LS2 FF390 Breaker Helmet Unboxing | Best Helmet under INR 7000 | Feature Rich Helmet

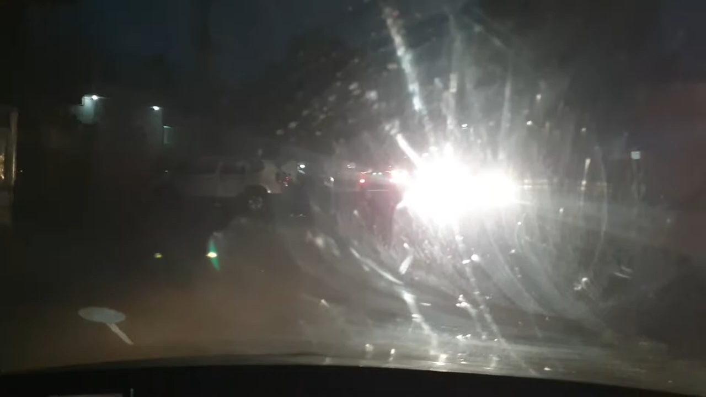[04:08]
रात हो चुकी है, तकरीबन 8:30 हो गए हैं, ट्रैफिक इतना ज़्यादा होता है।
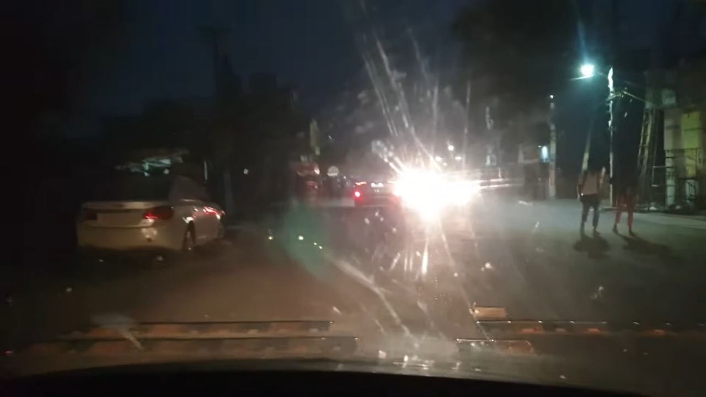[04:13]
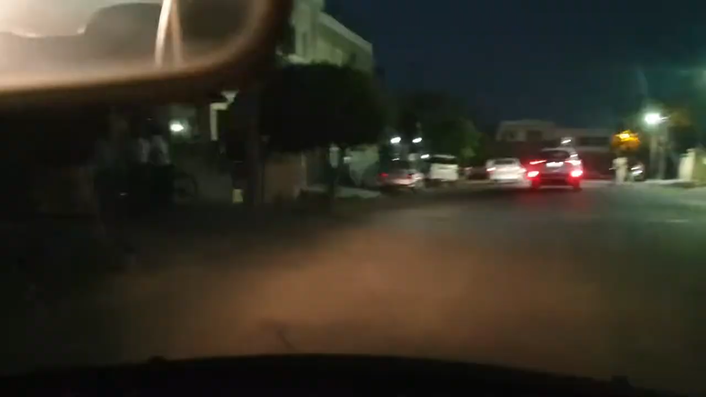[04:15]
और ये आ गए हैं हम